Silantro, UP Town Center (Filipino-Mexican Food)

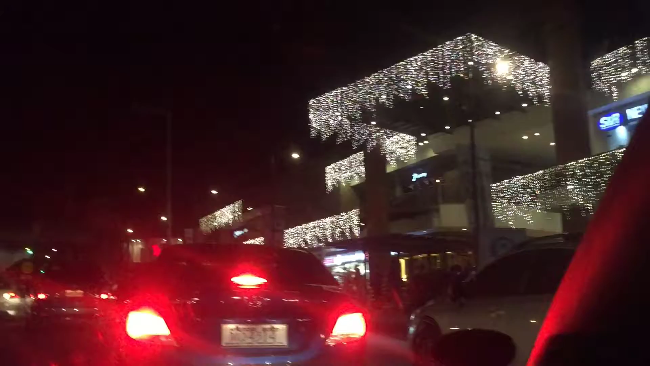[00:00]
So near yet so far. We're almost there. The mall beside us is UP Town Center.
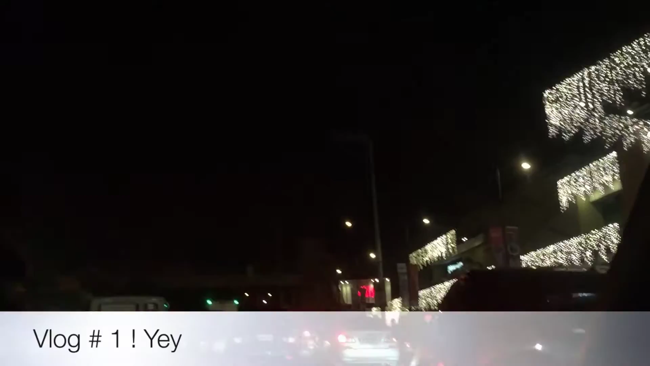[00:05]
That's where we're trying to go. We're gonna grab dinner.